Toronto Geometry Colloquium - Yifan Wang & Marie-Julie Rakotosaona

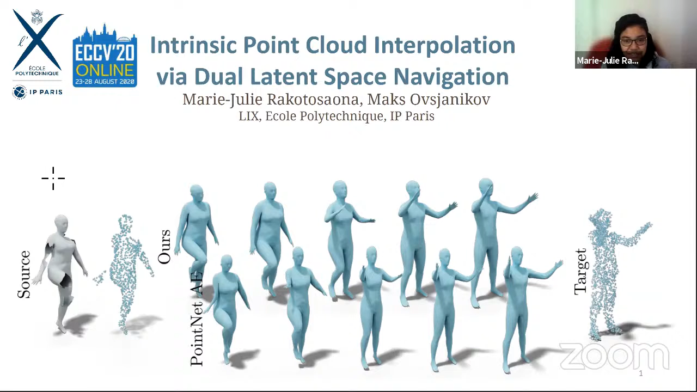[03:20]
It's a joint work with Max Ofshenikov, who is my PhD advisor. So the problem we are interested in is given to point clouds that are not necessarily in correspondence and don't necessarily have the same number of points. We want to interpolate them in a realistic way.
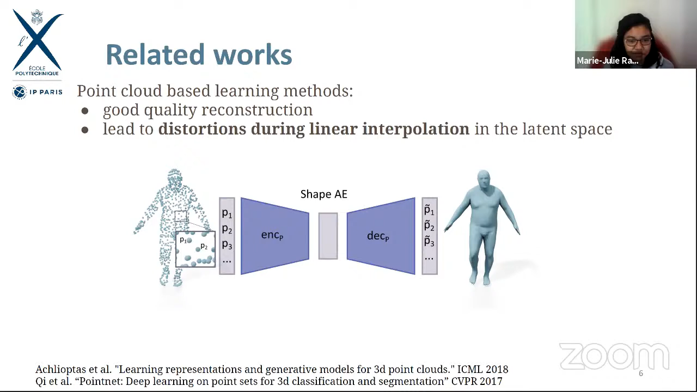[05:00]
From that vector, you can decode it into a set of points or a surface depending on the method.
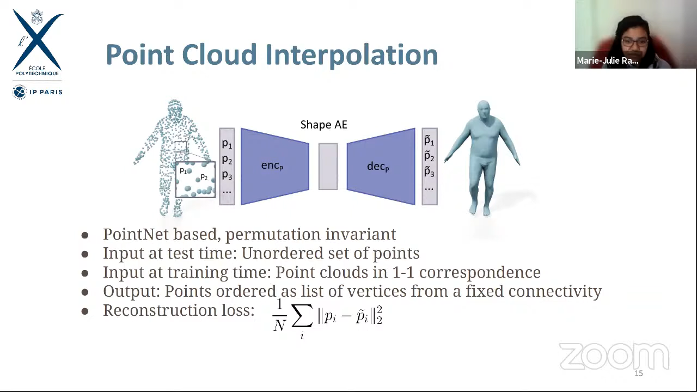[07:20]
And then we decode a set of points that are ordered so that we can use a fixed template so we have a connectivity and we can access the surface of the mesh. So now that we have this encoder that contains that can reconstruct shapes, we also want to encode intrinsic information explicitly and for this we will use a separate autoencoder that encodes edge length from the fixed template.
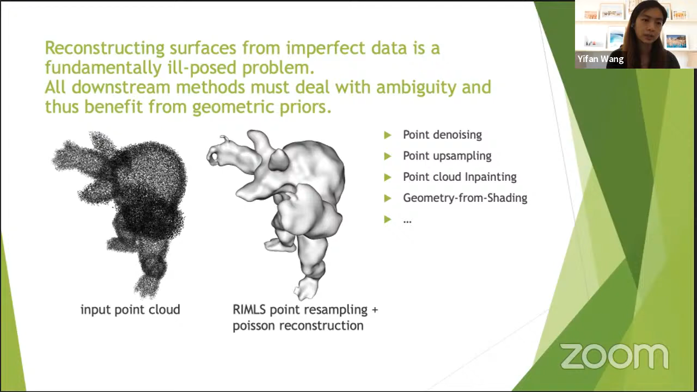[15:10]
And it's important to know that all of these downstream methods must deal with ambiguity and also, they all benefit from some geometric priors. On the geometry 3D modeling hand side, first of all,
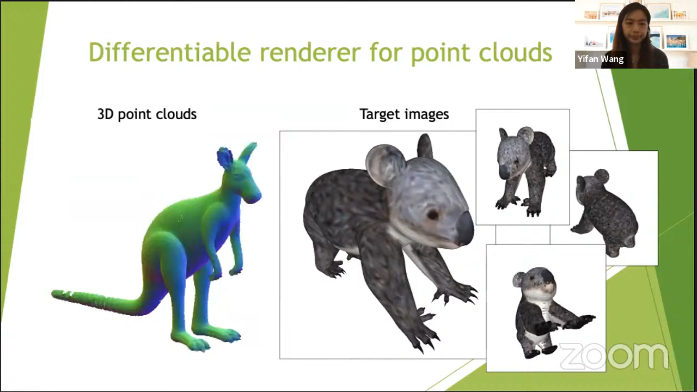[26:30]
so that in the end, the point cloud can be rendered to match these observations to the observations. To be fair, there are plenty of different differentiable renderers that can update the geometry.
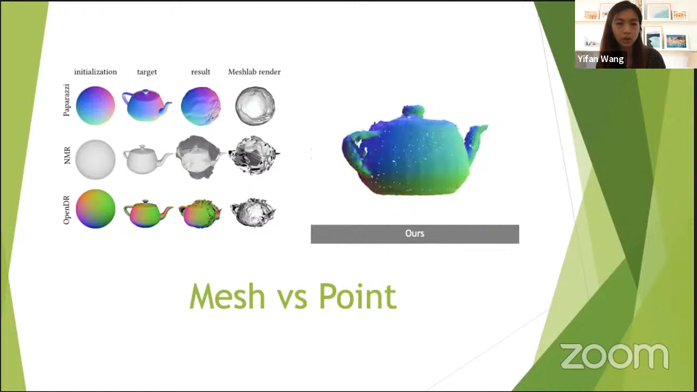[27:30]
this change the genus zero from genus one. And this is, this shows that with the flexibility of point representation, we can actually do something like this. Now let's talk about the actual, you know, implementation of this differentiable renderer.
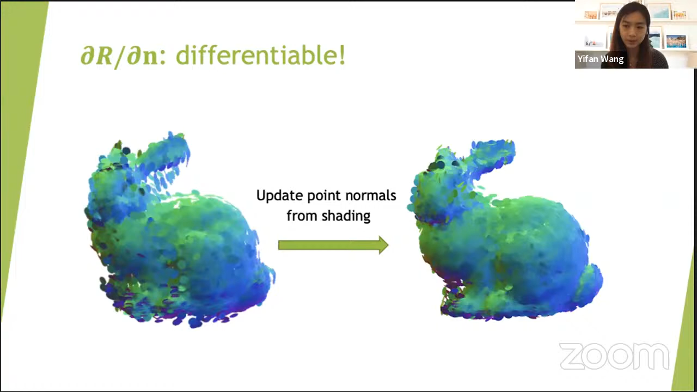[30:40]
And we can simply just derive the gradient in a, in a typical, in a conventional way. And during the optimization, then we can update the position and normals of the points in an alternating fashion. And this process in action looks like this.
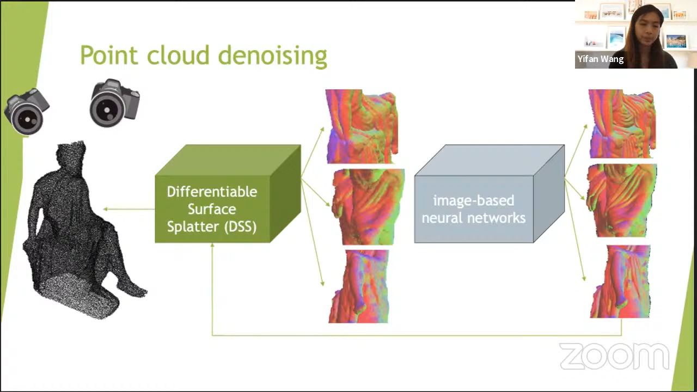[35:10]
And then denoise it with this pre-trained to the image networks, denoising networks. And then this change in the image domain is denoising process in an image domain can be then back propagated through this differentiable renderer to the input point cloud. So the result is this.
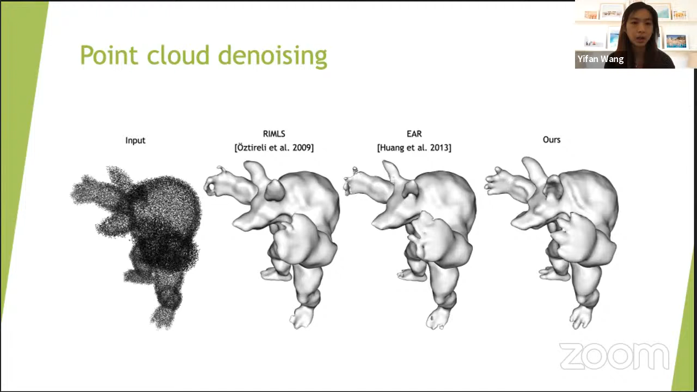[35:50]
we can, you know, apply even maybe more generative, generative methods in the image domain to create maybe hallucinate new patterns, and then create it also on translated, transfer it back to the point base space. And also, I would like to add that this approach can also be applied to real scan data. Here is the some, well, the result and scan for this cute dragon.
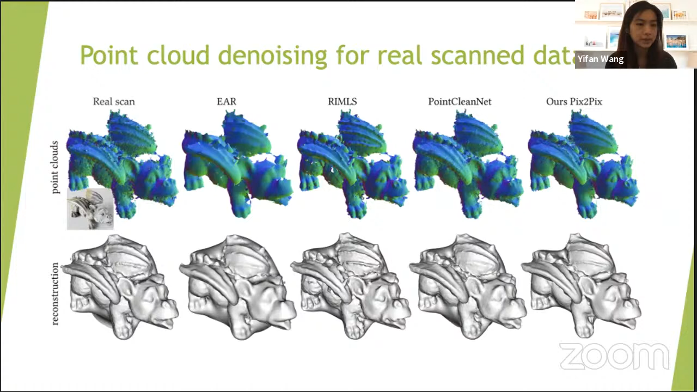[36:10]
Of course, we can also use the differentiable renderer without using the neural image neural networks. For example, similar as the paparazzi paper proposed written by one and only Derek. We have, we can also apply image filters and then apply. So use the deep differentiable renderer to
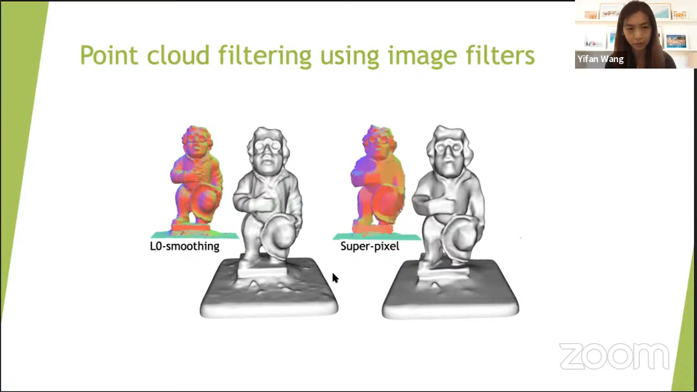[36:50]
transfer these filtering result back to the point cloud. And then here you'll see the, you know, if we run Poisson reconstruction on point cloud, we get this effect on the mesh as well. So in summary, we proposed a point based differentiable renderer in this work,